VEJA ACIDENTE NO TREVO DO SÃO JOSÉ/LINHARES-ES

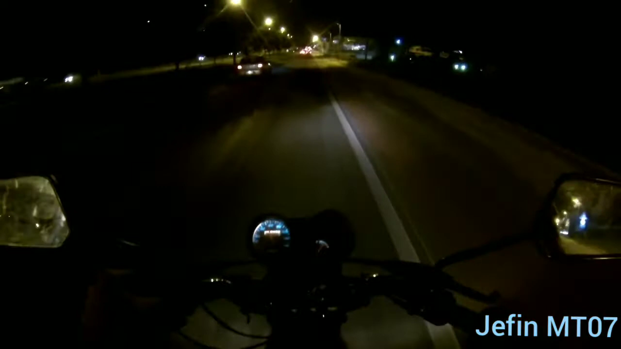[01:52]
Tô vendo as blusinhas piscando ali Eu não tô com piscaré Ah não Ixi, aconteceu velho Que merda de novo